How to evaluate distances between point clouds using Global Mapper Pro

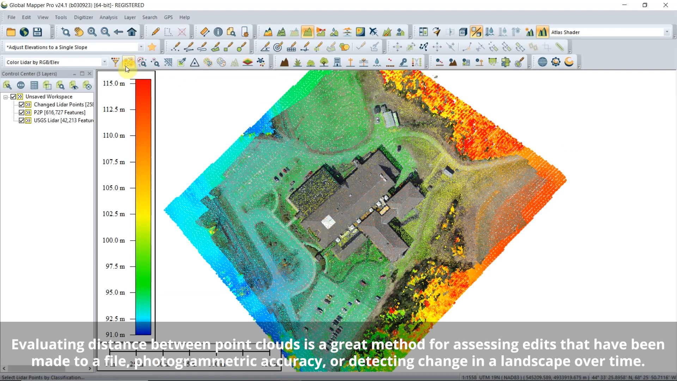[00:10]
Here we are comparing a photogrammetric point cloud against LiDAR that has known accuracy.
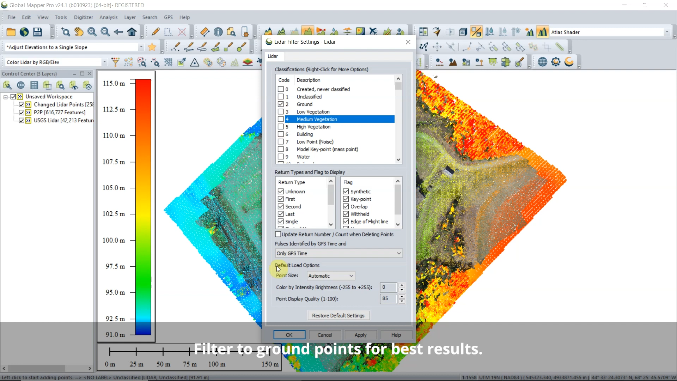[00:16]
Version 24.1 of GlobalMapper Pro includes two new options.
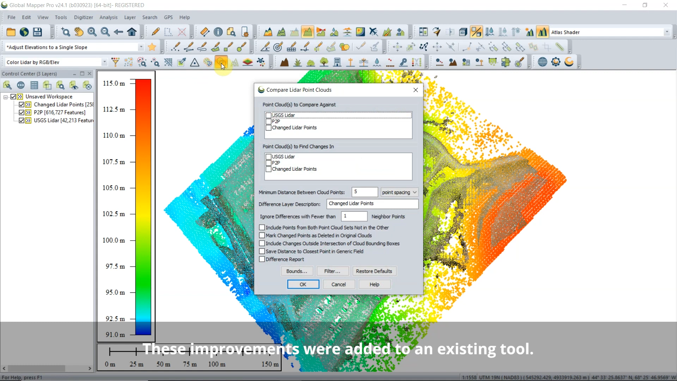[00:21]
The Difference Report option will generate two distance histograms that
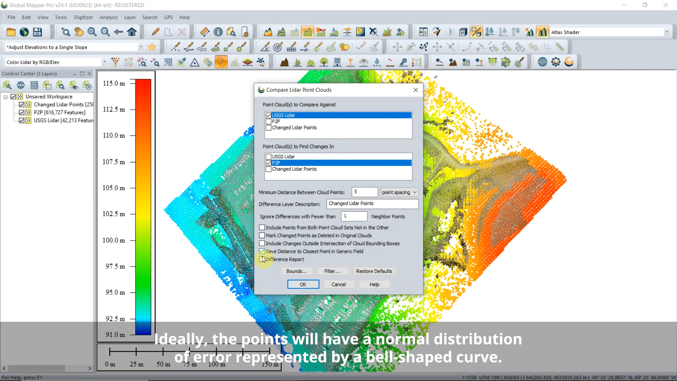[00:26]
display the count and distance of points in the source and the reference .
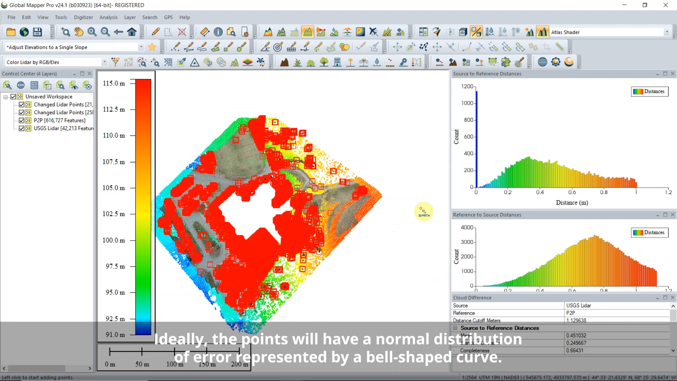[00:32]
The Save Distance to Closest Point in Generic Field option gives you
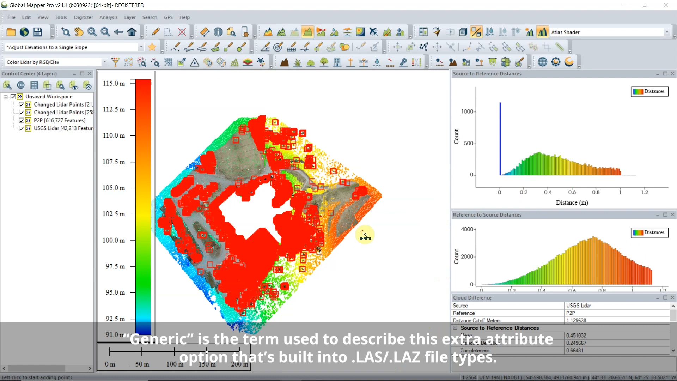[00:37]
the option to visualize the measured distance with point cloud color by changing the LiDAR draw mode to generic.